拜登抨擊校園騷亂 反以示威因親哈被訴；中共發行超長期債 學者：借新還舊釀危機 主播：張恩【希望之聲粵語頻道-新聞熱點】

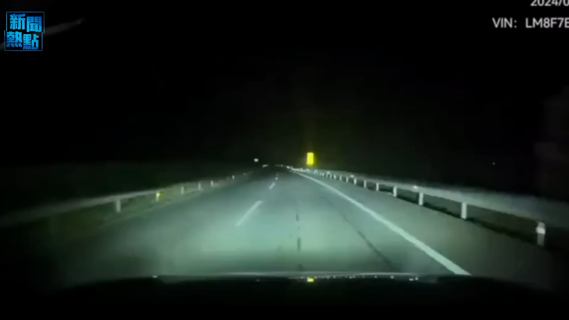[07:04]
行車期間內外車燈突然熄滅令司機眼前瞬間一片漆黑車主後怕擔心可能會造成嚴重事故譴責車輛存在嚴重問題網傳的原車紀錄2短片顯示5月1日晚上1點多鐘華為車在高速路上行史在高速上行到一半時該車突然前車燈全滅還閃爍了一陣短片發布者說當時坐